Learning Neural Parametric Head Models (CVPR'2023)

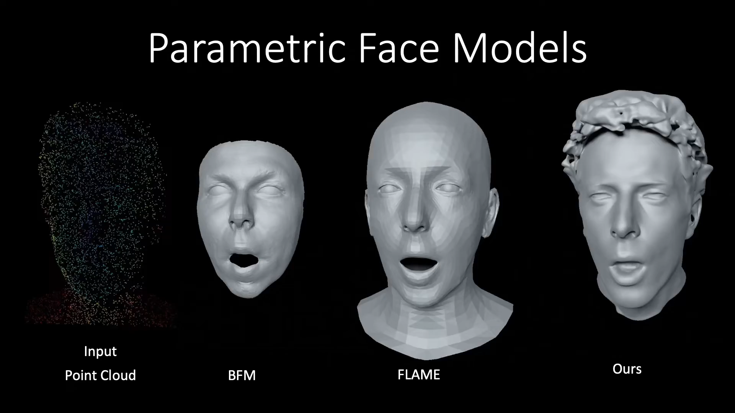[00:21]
We propose a neural method that is capable of generating high-quality reconstructions of complete human heads. A core quality of our model is the ability to represent a wide variety of identities.
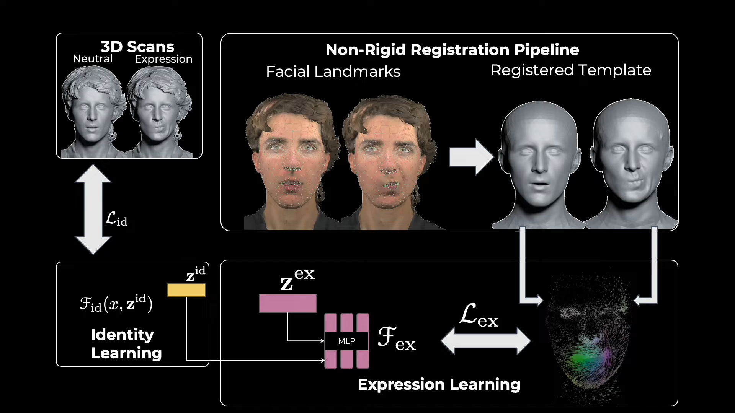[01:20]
To encourage a disentangled representation, our expression network is conditioned on both identity and expression codes. Additionally, we propose a novel implicit representation to model a person's canonical head. Our sign-distance field is decomposed into an ensemble of local MLPs, which are centered around face anchor points, each conditioned on their respective latent code.
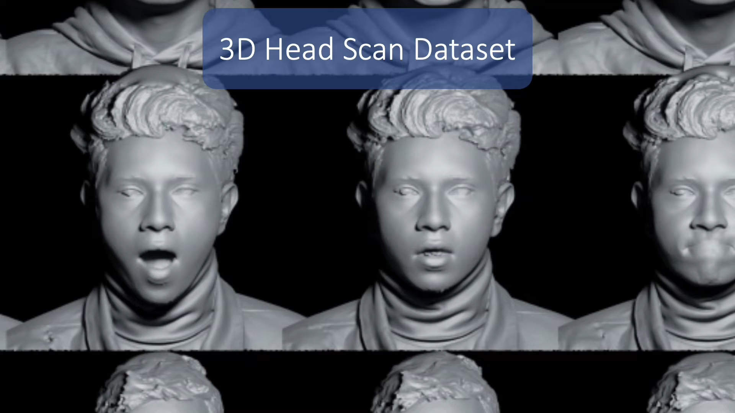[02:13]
Our scans capture subtle face details and expression-dependent wrinkles. Furthermore, they capture complete head geometry, including hair.
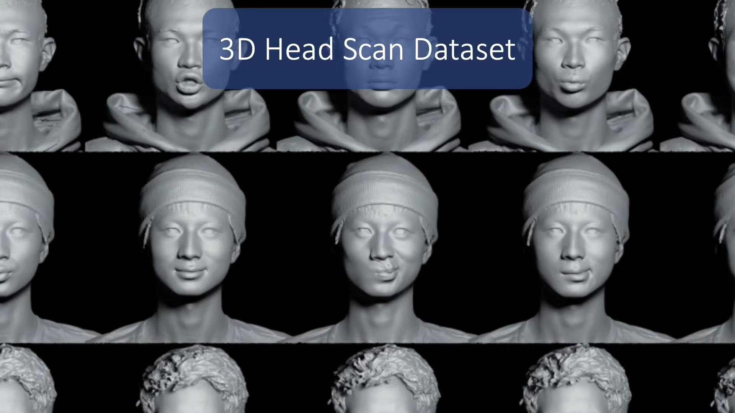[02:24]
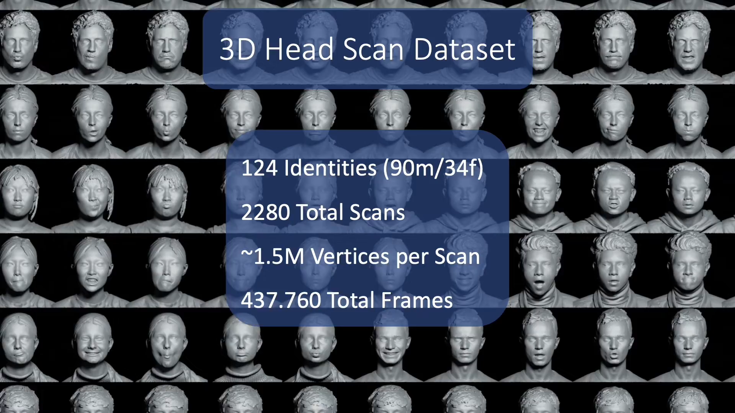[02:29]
We compare our model against the basal face model and flame on the task of 3D reconstruction from a single frontal depth map.
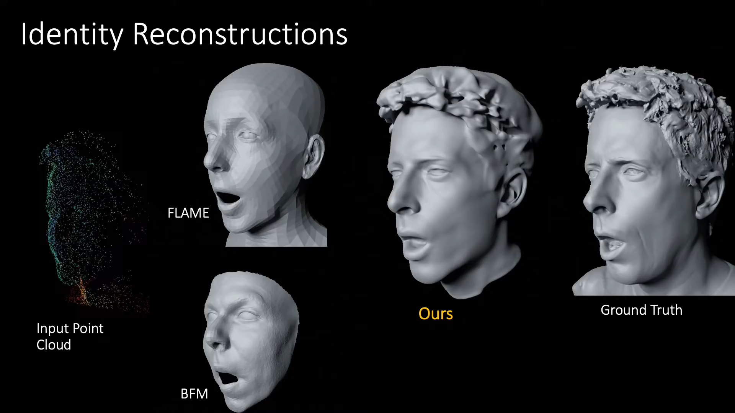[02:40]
Our reconstructions of the identity resemble the ground truth scan much closer than state-of-the-art methods. We also outperform all baselines on the task of expression reconstruction.
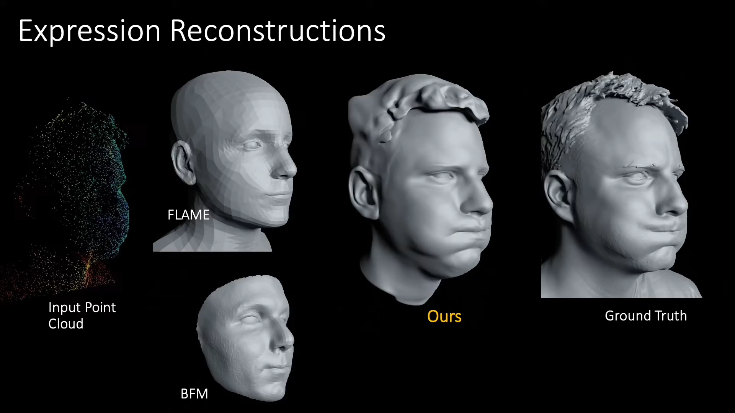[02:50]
We additionally demonstrate that our model can accurately reconstruct face geometry from as few as 500 points, and show that our local identity representation improves reconstruction quality.
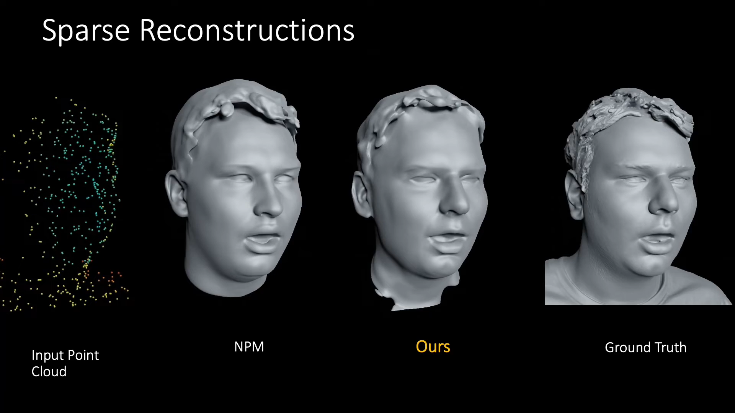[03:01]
Finally, our disentangled latent representations can be used for face reenactment. Here, we show how the expression codes of the source head act on different identities.